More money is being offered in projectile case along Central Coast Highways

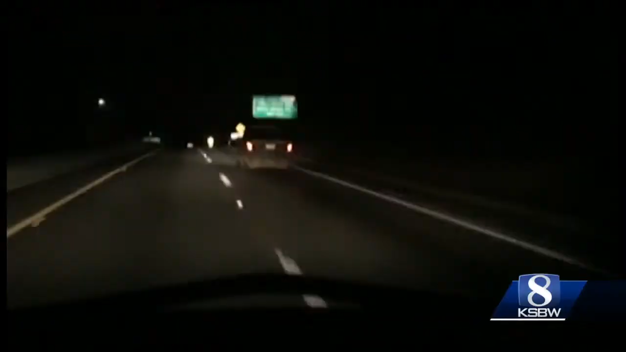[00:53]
We've significantly increased our resources out on US 101.
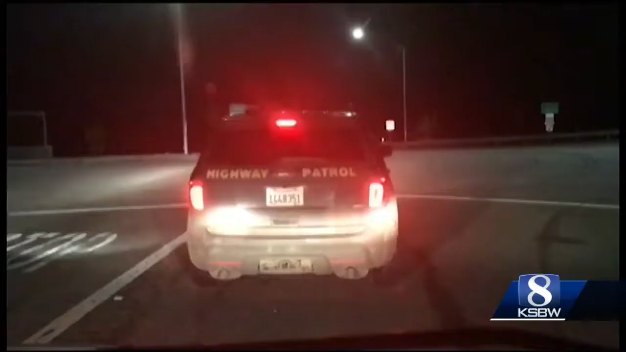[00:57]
If you drive through, you'll see a bunch of my units out in Prunedale.